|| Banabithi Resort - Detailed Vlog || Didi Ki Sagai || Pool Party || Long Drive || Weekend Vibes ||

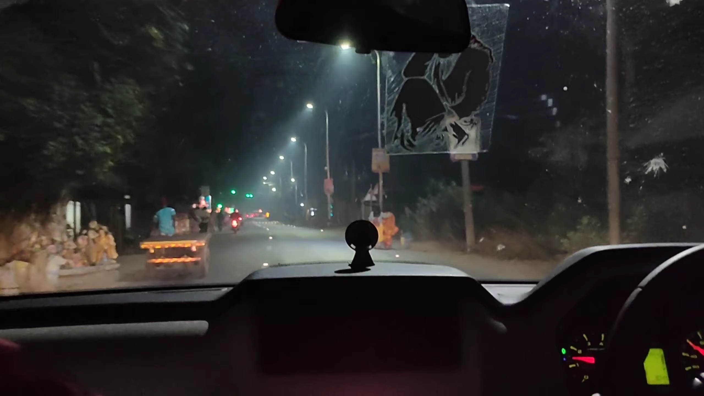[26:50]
अब जाएस यह है कौलकता का सबसे
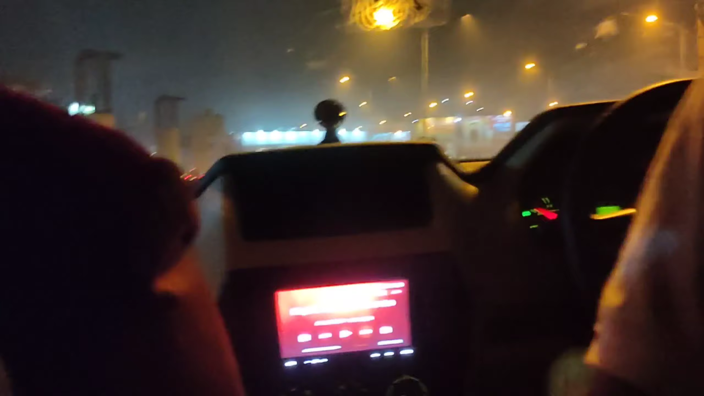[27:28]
है देख सकते हैं यह प्रॉपर
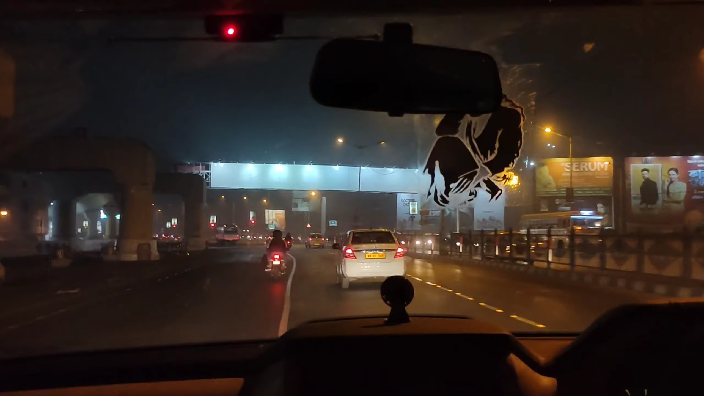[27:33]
कॉलकता सिटी है जह से भी हम लोग जा रहे है नहीं अर्ची भी हटा है को इसके नहीं है इसके दिनों बा
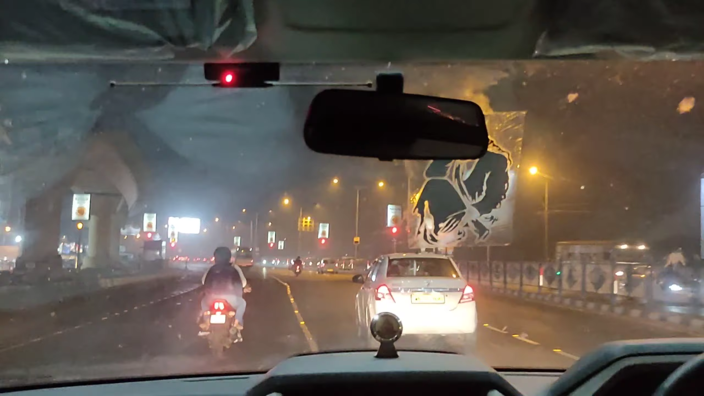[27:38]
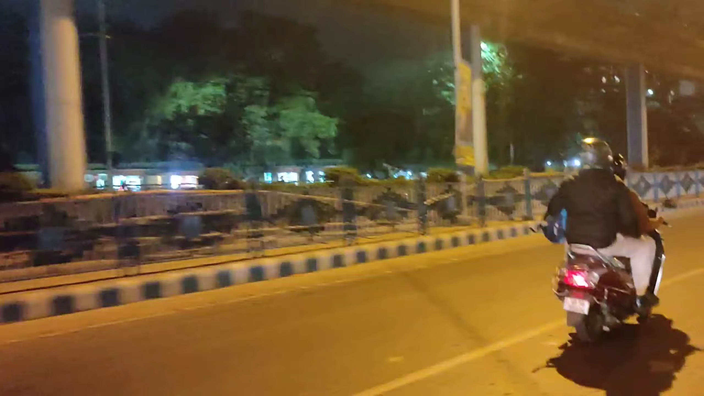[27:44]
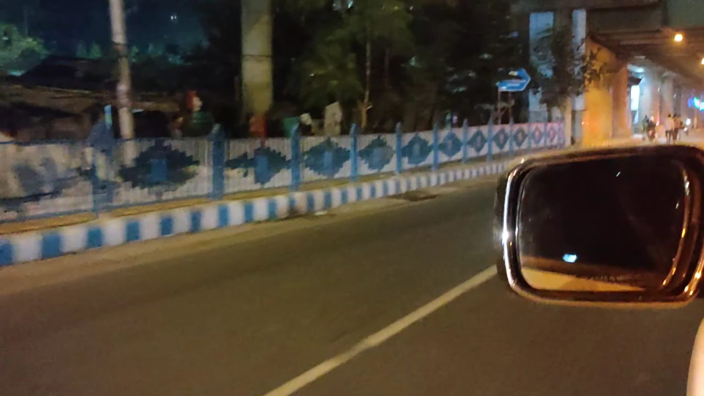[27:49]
इस रास्ते का फील ले रहे है इस रास्ते का आनन्द ले रहे हम लोग
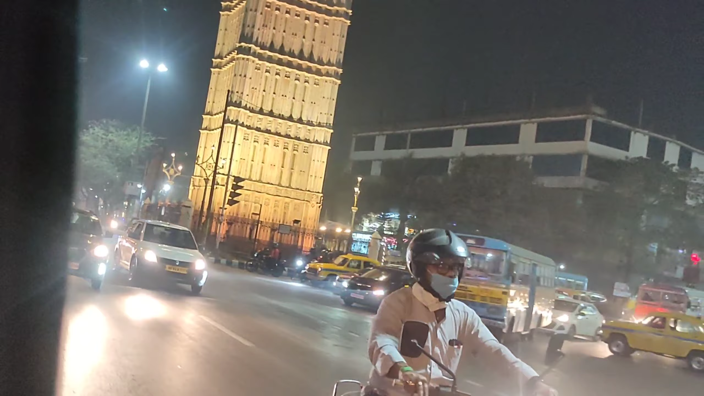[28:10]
अब हम अपने इधर आचूके प्लैट पे और गारी हो रहे है पार